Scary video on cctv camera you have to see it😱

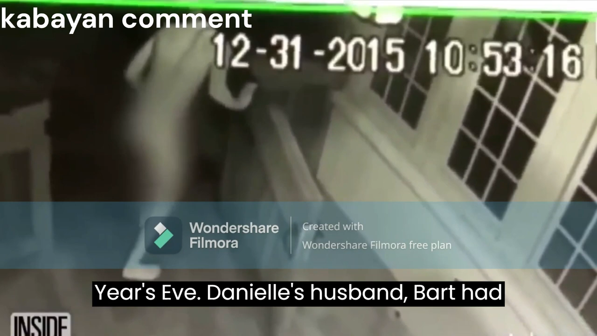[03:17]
Danielle's husband, Bart, had noticed an obscured figure lurking around their home in Alabama.
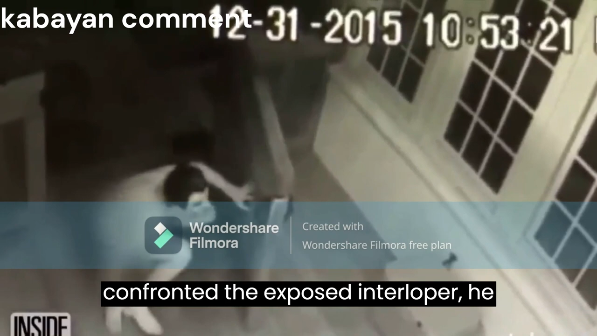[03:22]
When Bart confronted the exposed interloper, he turned tail and ran before he could get a good look at it.
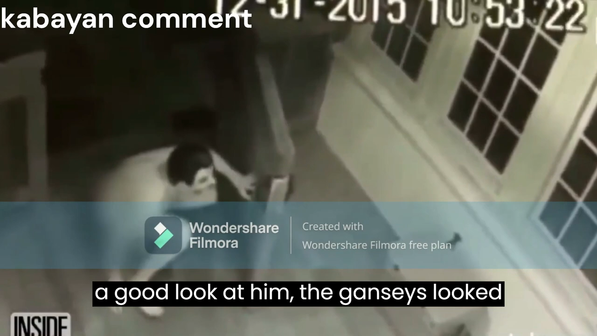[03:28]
The Yanceys looked at what their security camera had filmed, and let's just say they were confused.
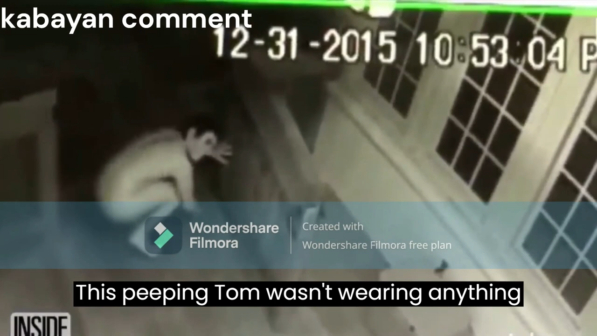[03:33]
This peeping Tom wasn't wearing anything except for a Ronald Reagan mask… Ronald Reagan?
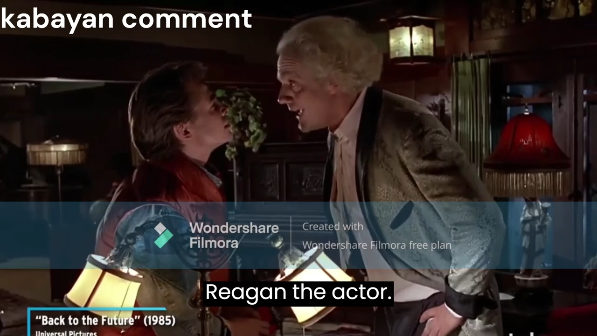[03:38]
The actor? Ha!
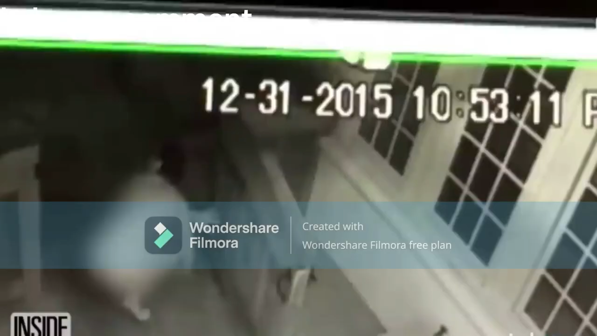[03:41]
…and a sock on his… well, he was barefoot, so you can guess where. The skinny, naked man with a sock placed over his privates can be seen looking into windows and crawling around the porch.
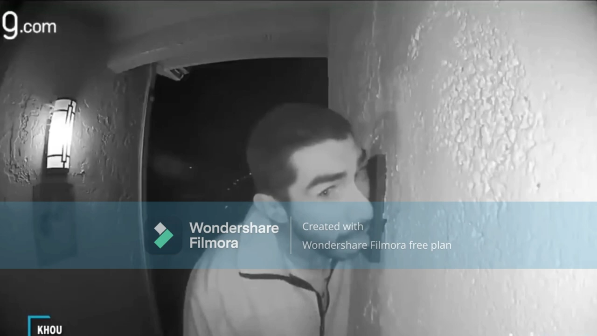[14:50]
spent almost three hours licking their intercom system.
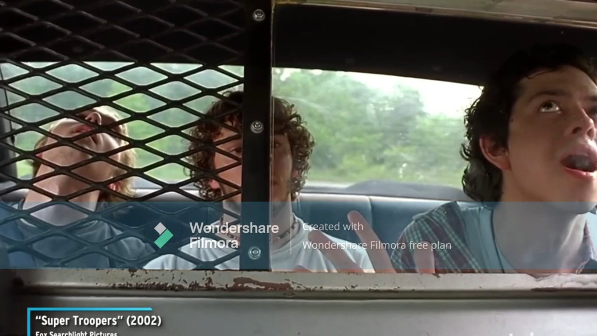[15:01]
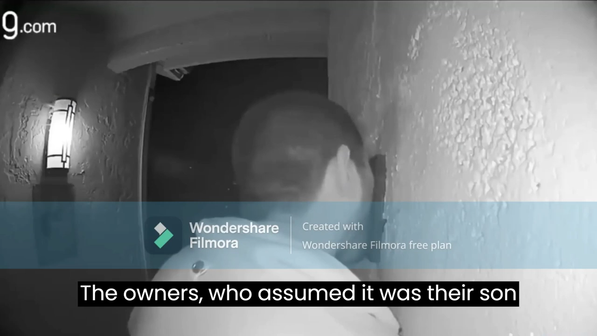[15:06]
The owners, who assumed it was their son coming back from a midnight shift, were horrified by what they saw.
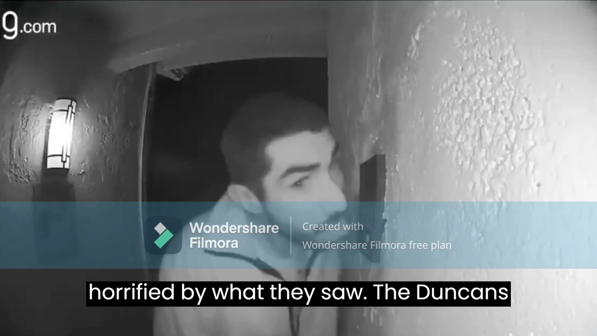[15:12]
The Dungans posted the video to social media, and soon the search for the hashtag doorbell licker commenced.